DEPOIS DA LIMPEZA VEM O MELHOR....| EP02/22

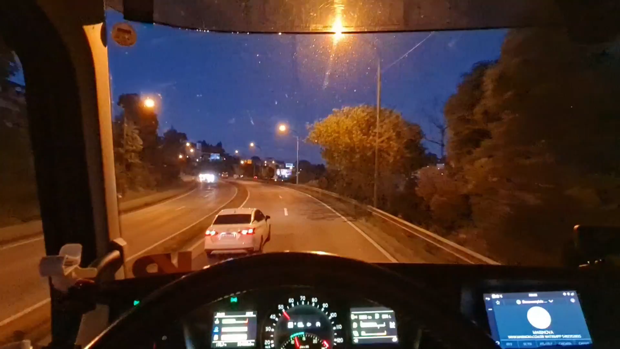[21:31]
E aumentamos então aí o O rolé Como diz o O Gustavo O rolézinho aí de Final do dia Lá da Colônia Agora no perímetro urbano Aqui é o Praticamente No Final aqui Da 122
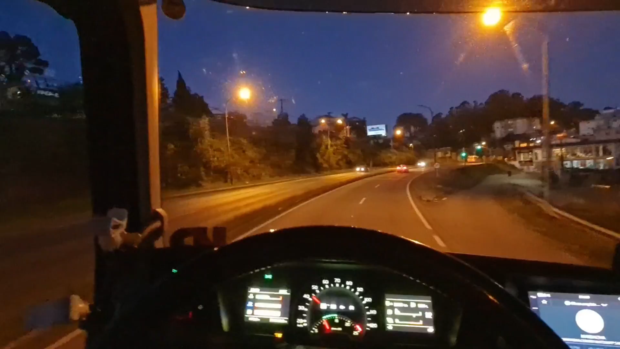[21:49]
122 Também Ela vai lá pra Flores da Cunha Antigamente Ela tinha que passar por aqui Quando não tinha rota de sol Festa da Uva O caminho que vai lá Pros pavilhões Para a floresta Centro Nós não vamos no centro Vamos próximo do centro Uma que lá no centro Não permite caminhão
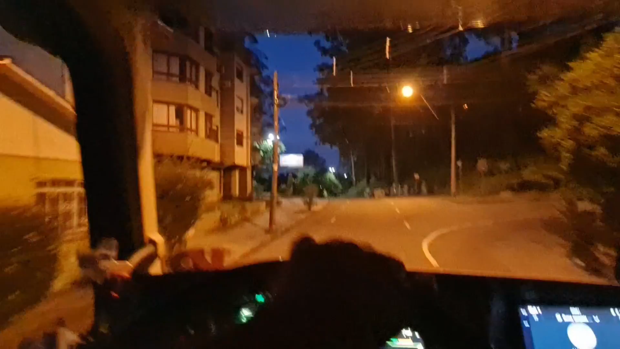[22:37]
Esse é o caminho do centro Esse é o caminho do centro Caxias do Sul Mas que tal Que é o parque cinquentenário Bom eu nasci Me
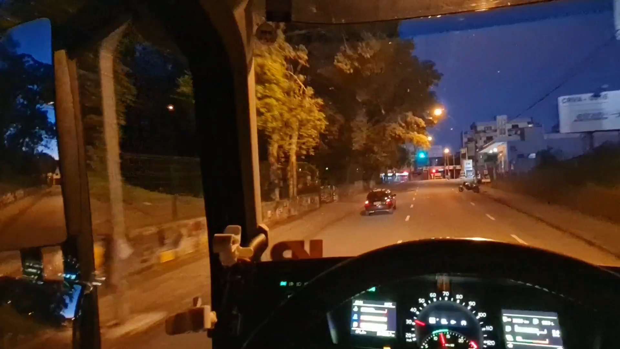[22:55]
criei Nessa próxima rua aí
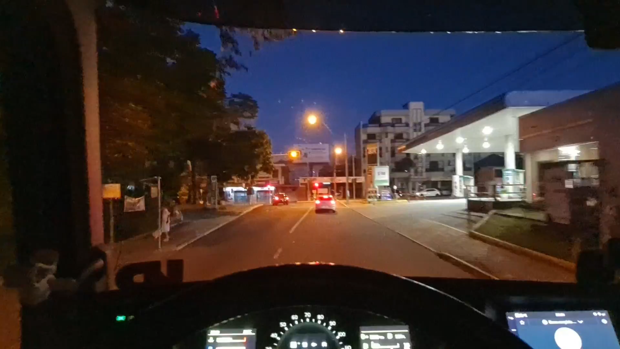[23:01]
É esquina Teixeira Mendes Essa aqui é a Teixeira Mendes Lá pra frente ali
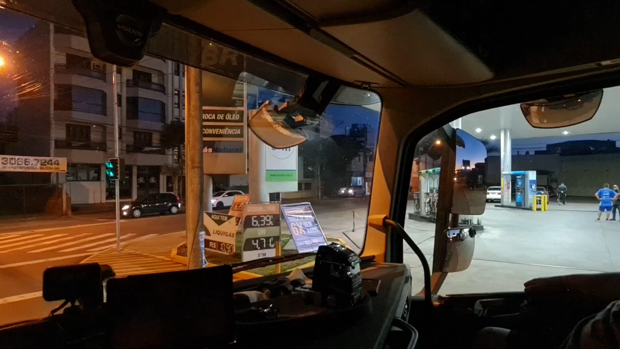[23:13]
Daí tem a Machado de Assis Bem na esquina Teixeira Mendes com a Machado de Assis
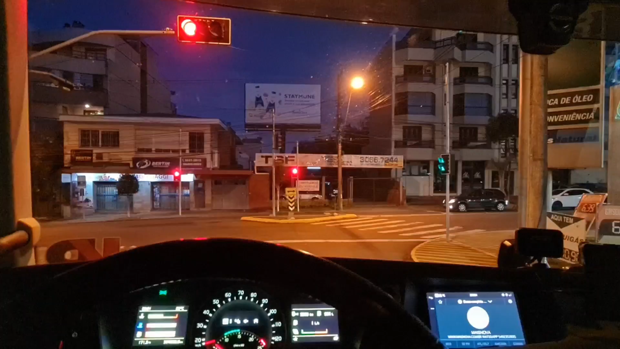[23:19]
Foi onde que eu nasci Foi onde que eu nasci Que eu nasci Tem na esquina ali Tem a casa dos Boneses Um abraço pro seu Meu tio Sérgio Boneses E a família toda aí Logo aí
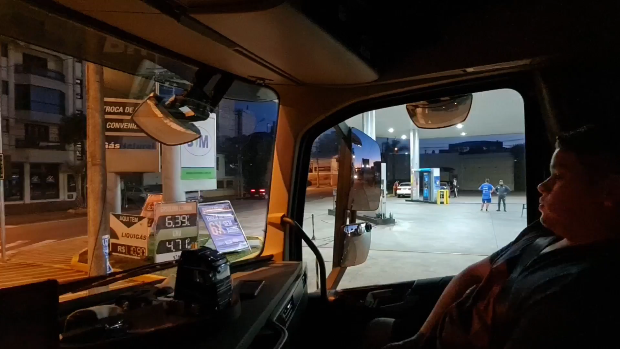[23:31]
Pro outro lado aí Teixeira Mendes Com a Machado de Assis É o meu imbigo Aqui é o parque cinquentenário Vamos lá que abriu o sinal
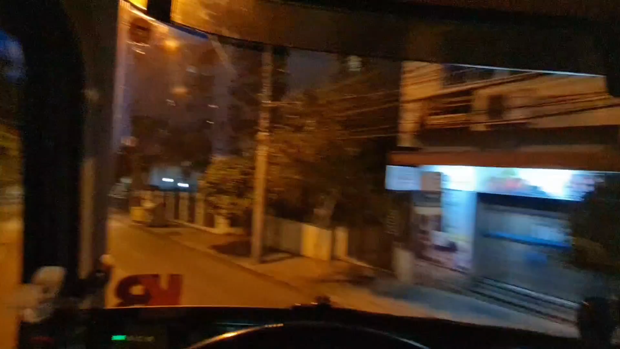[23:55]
A próxima aqui é a Avenida Itália
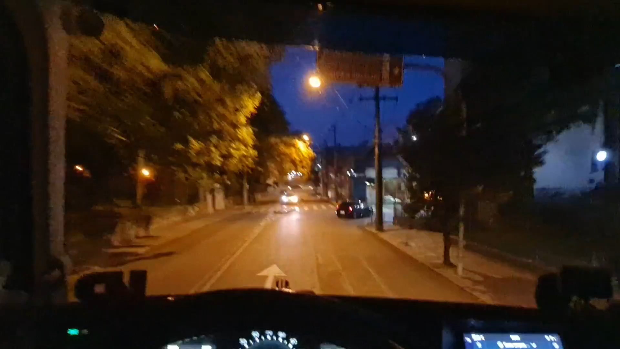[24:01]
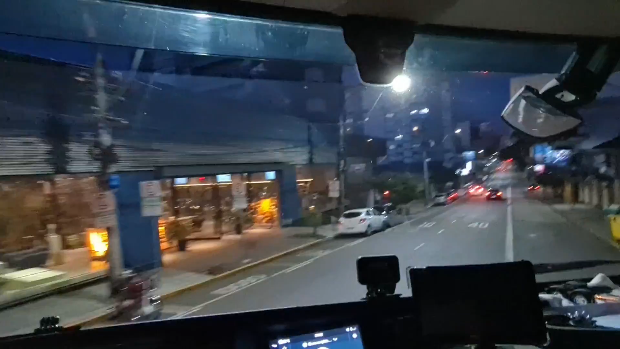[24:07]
Até na igreja São Pelegrino Até a gente pode rodar Depois pra frente Já não pode caminhar
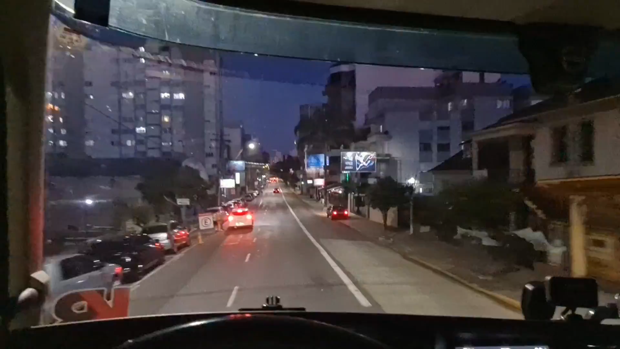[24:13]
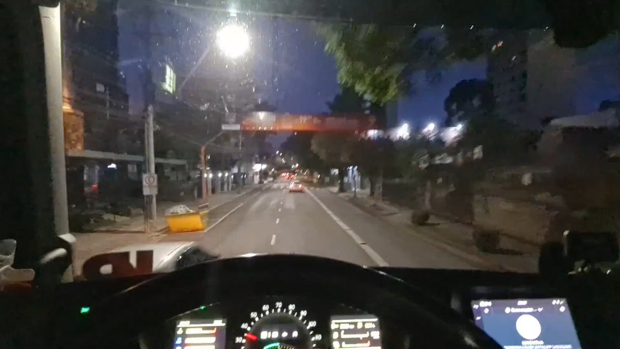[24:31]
Sabia que eu não Não tinha anotado Agora é corredor de ônibus Aqui é corredor de ônibus
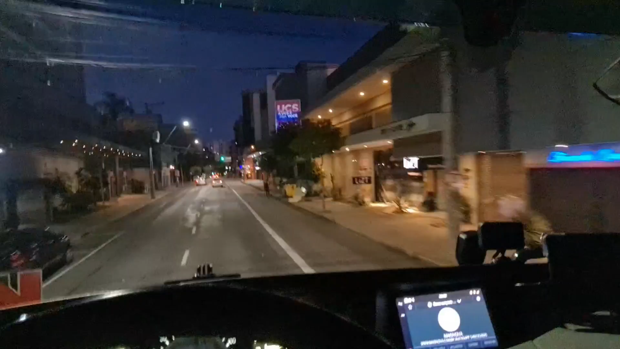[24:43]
Essa esquina aí Restaurante Danúbio Considerado um dos melhores Bauru
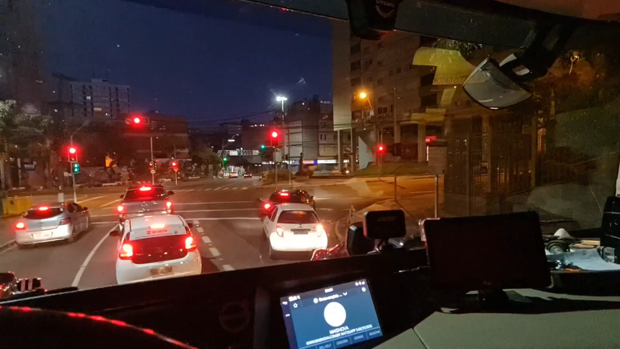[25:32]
Vamos ver Abrindo o sinal Ali tem uns carros aqui Do lado
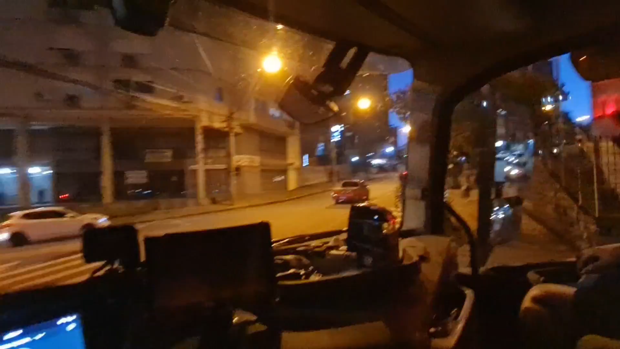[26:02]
A igreja é São Pelegrino Tá bonita
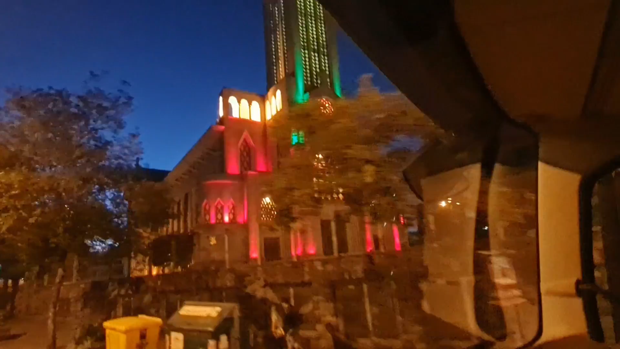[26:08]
a igreja
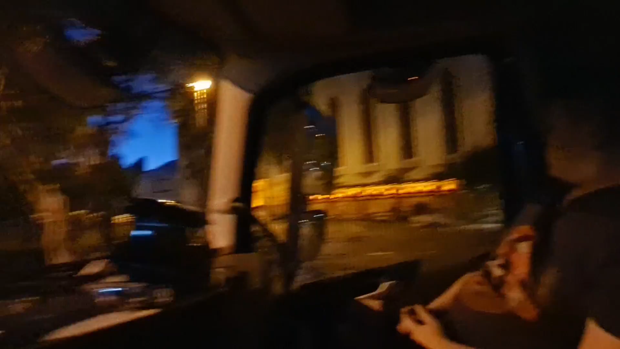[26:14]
Opa Fechou o sinal aqui Do pedestre Aqui já é o caminho Pra mim ir pra casa Segue a Avenida Rio Branco E depois emenda lá Com a Avenida Bom Pastor
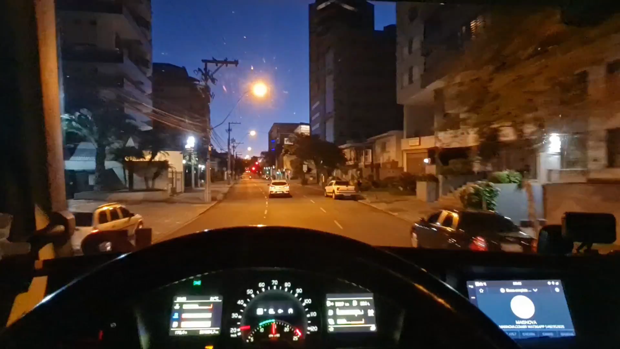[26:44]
Aqui é um dos shoppings Da cidade Também